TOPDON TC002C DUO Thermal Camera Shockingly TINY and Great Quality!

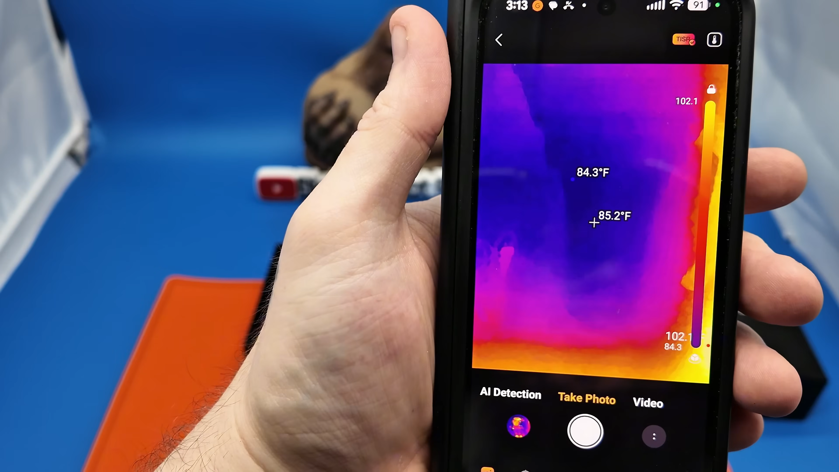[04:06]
On screen: spot 85.2°F
show everyone just how hot a certain product gets and this is perfect for that
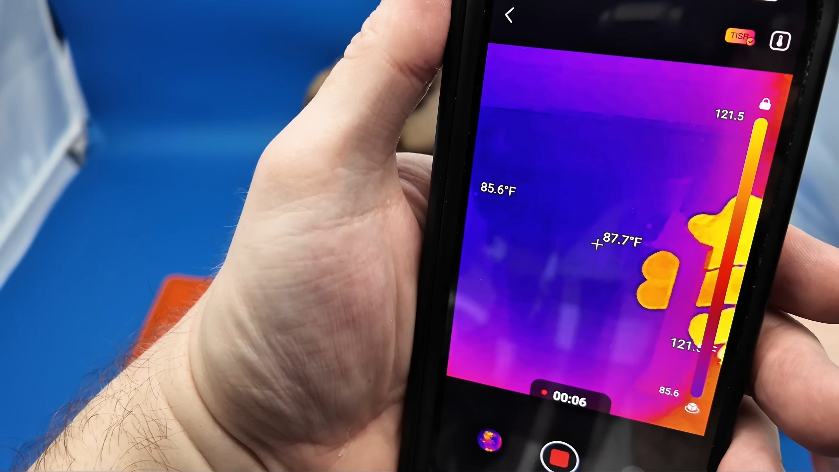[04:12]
On screen: spot 87.7°F
and just to show you how quickly and accurately this works
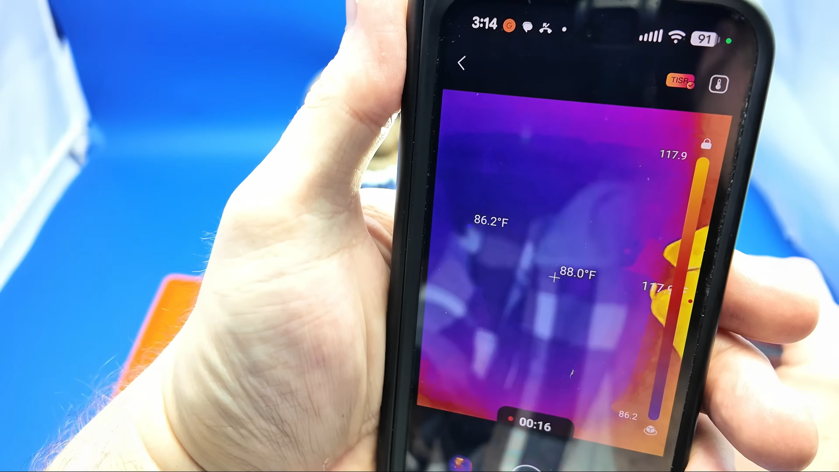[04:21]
On screen: spot 88.0°F
we're going to turn it to 18 000 lumens but
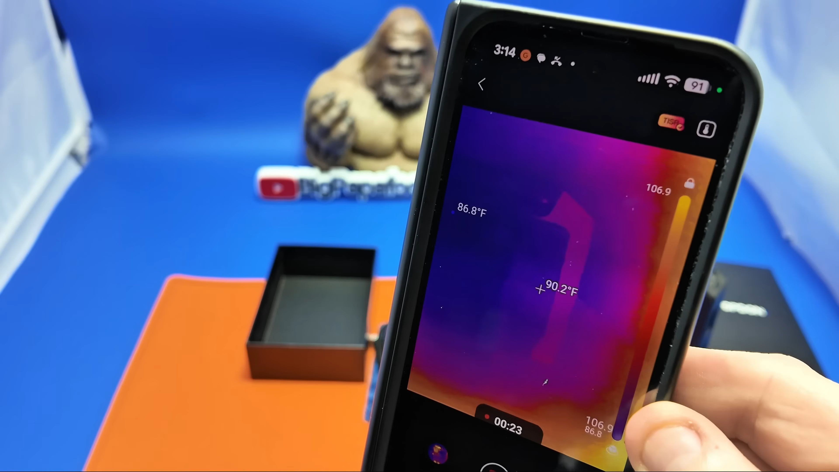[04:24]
On screen: spot 90.2°F
i want to just show you what it looks like as it's heating up get it turned up
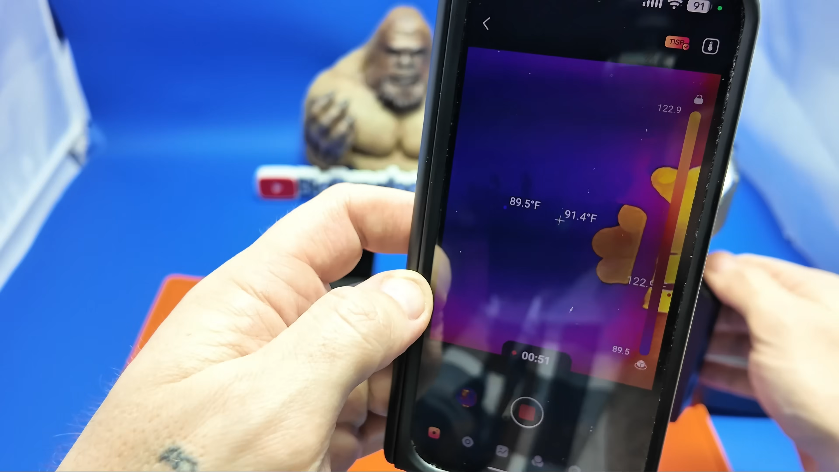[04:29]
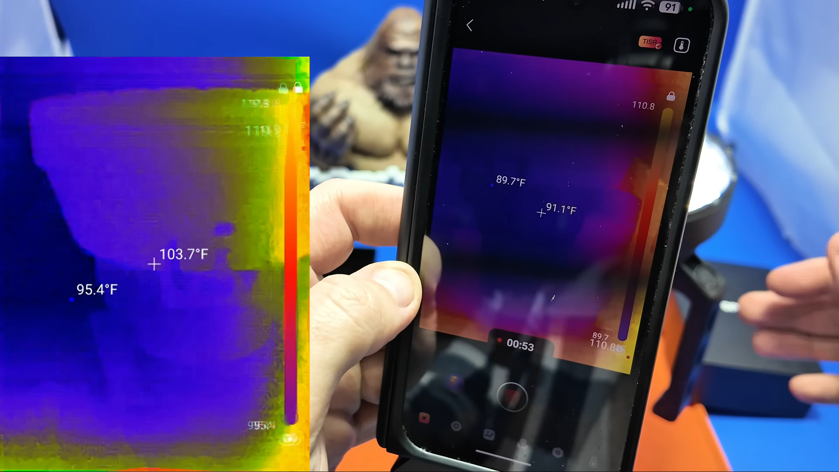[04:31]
so we have 40 000 lumens
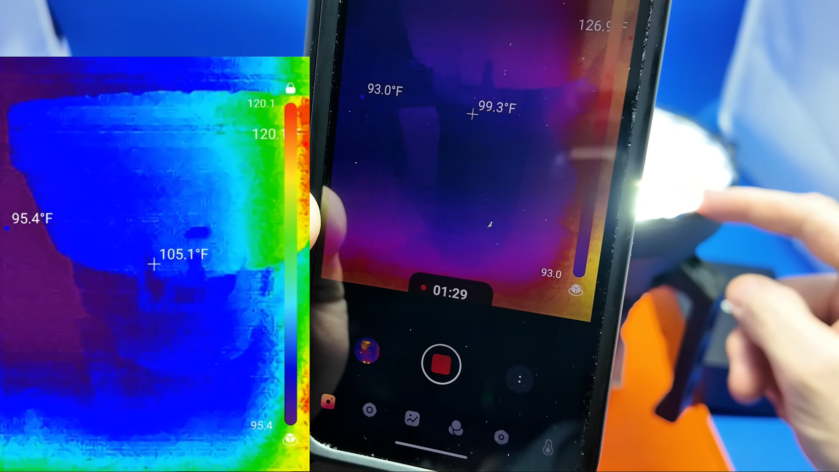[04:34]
so you can see the light itself is starting to get warm
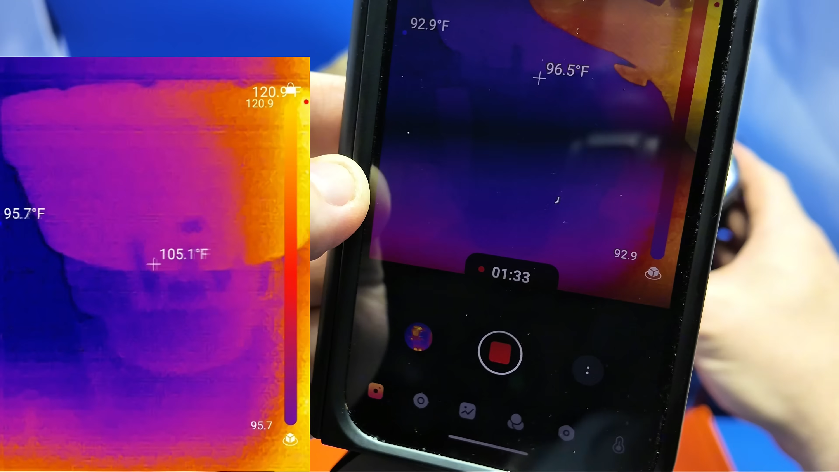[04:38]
around the edges but a great product if you are looking
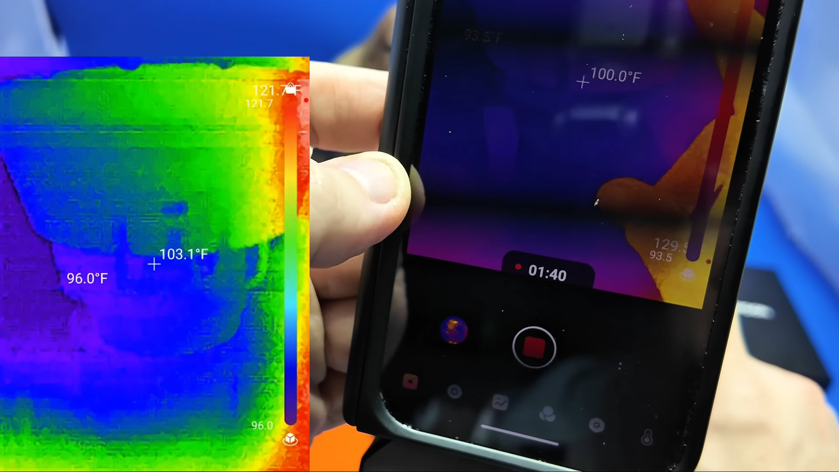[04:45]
whether you are in plumbing or electrical or construction this right here is amazing
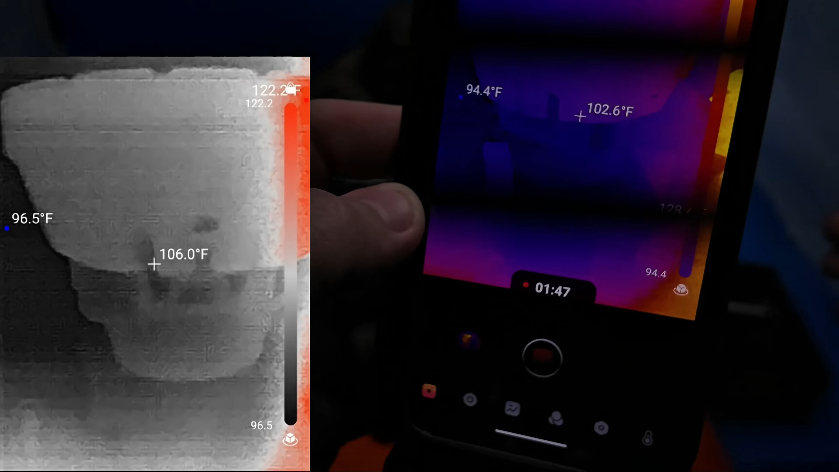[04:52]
because not only are you able to get accurate
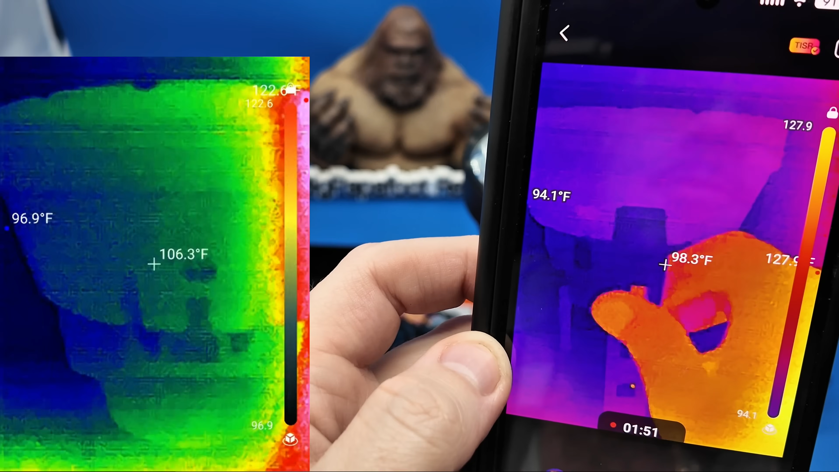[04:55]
temperature readings shaded areas to tell you exactly what is hot and what is cool on
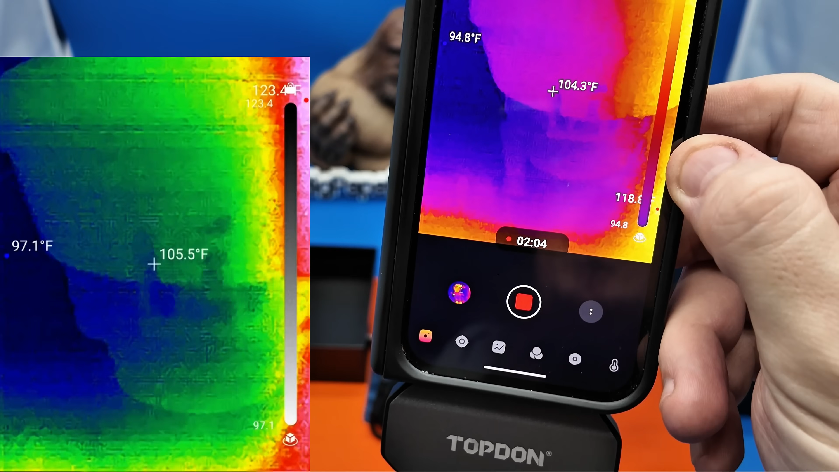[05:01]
whatever type of surface you are looking at
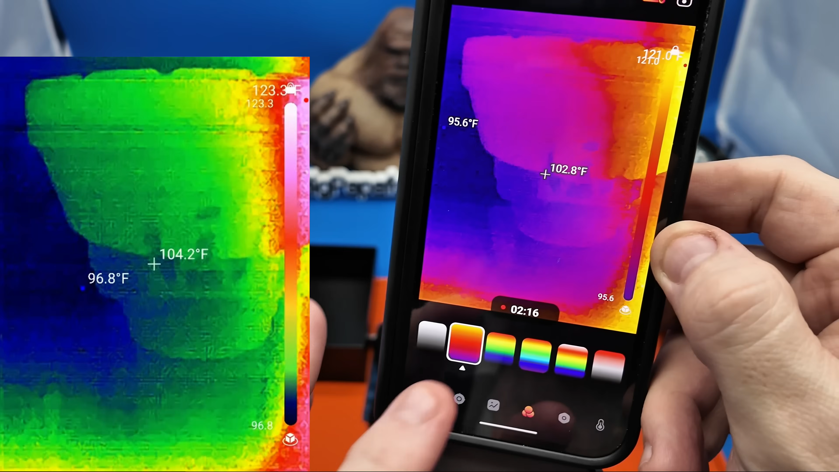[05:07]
another very helpful thing especially because i am color blind this helps
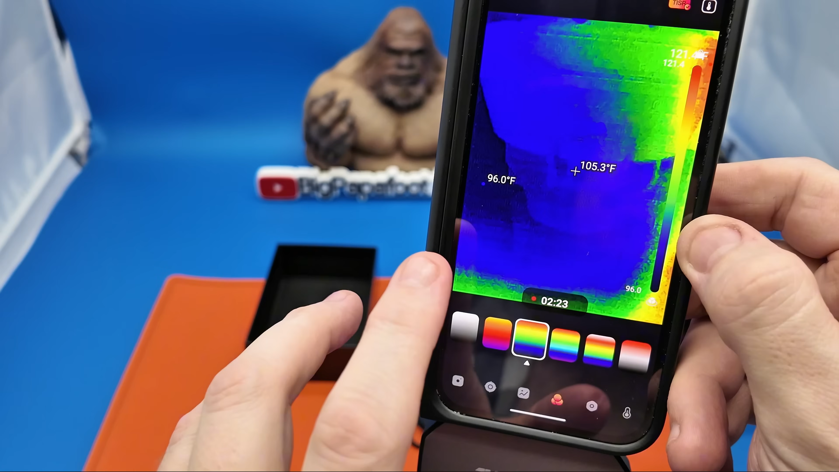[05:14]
On screen: spot 105.3°F
me tremendously you are able to choose a different type
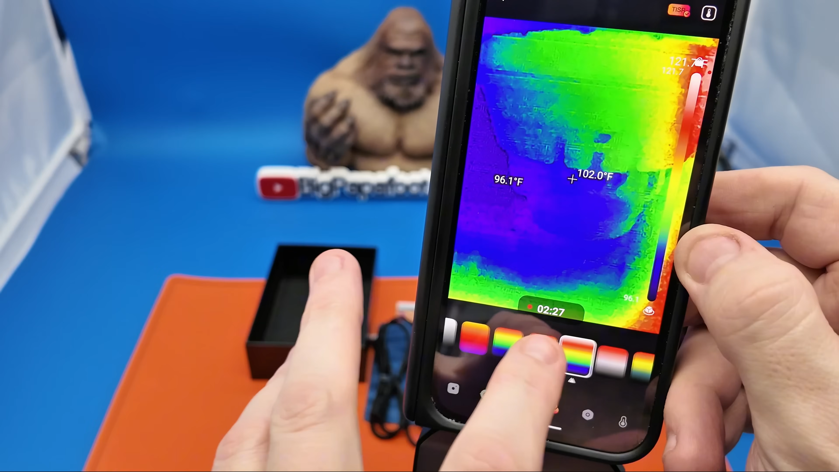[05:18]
On screen: spot 102.0°F
of color profile at the bottom that suits your
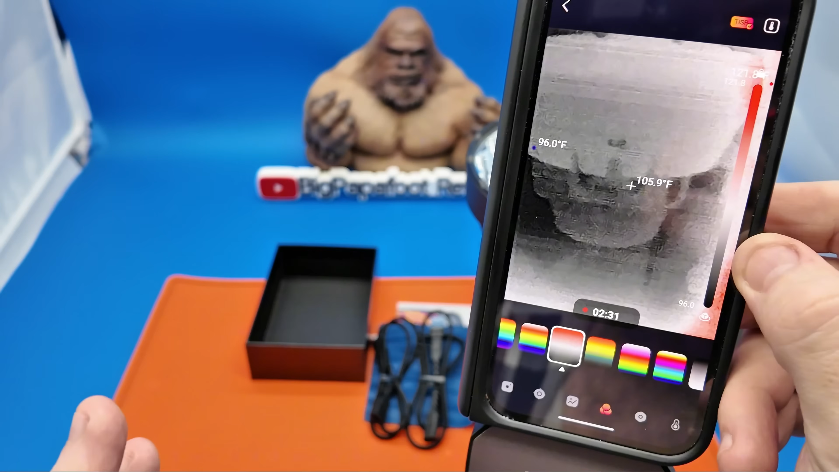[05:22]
On screen: spot 105.9°F
needs whatever you are using this for i love it because again there's so many different color patterns and combinations
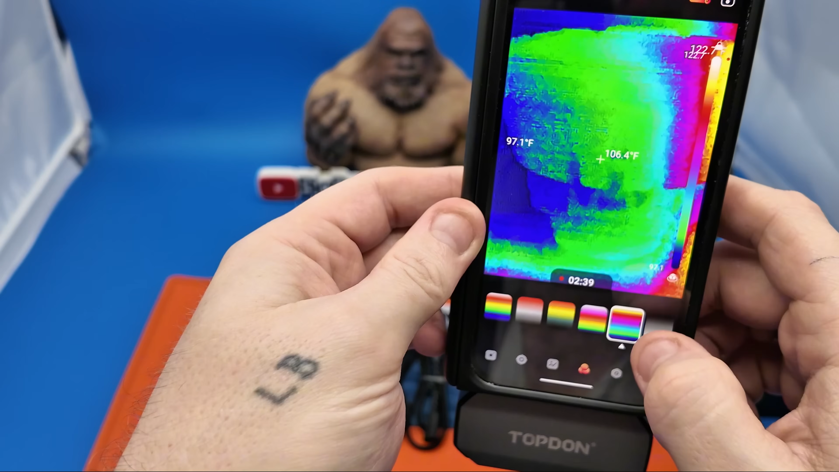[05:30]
On screen: spot 106.4°F, min 97.1°F
if you're like me and possibly colorblind or if you're
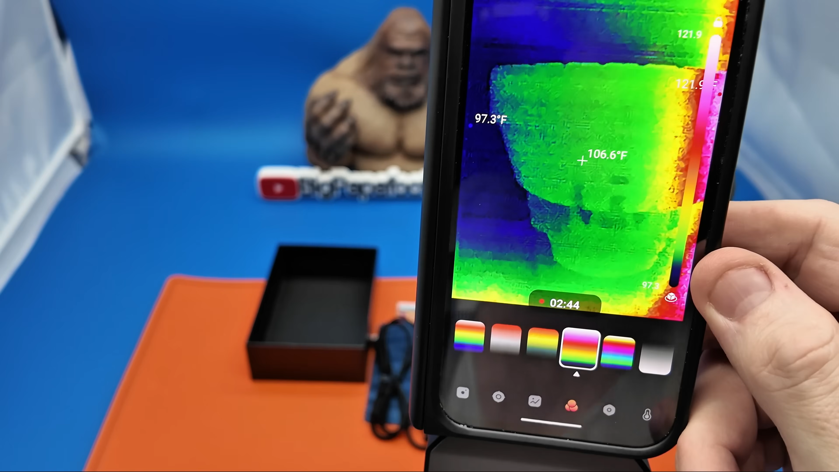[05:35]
On screen: spot 106.6°F
working in a certain area that you want to specifically see hot and cold extremely easy to use you're
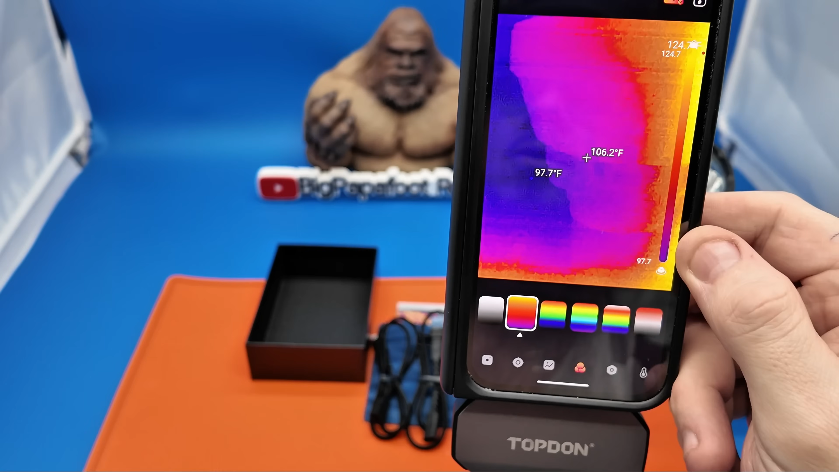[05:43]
On screen: spot 106.2°F
able to actually choose between fahrenheit and celsius a lot of different settings down here you're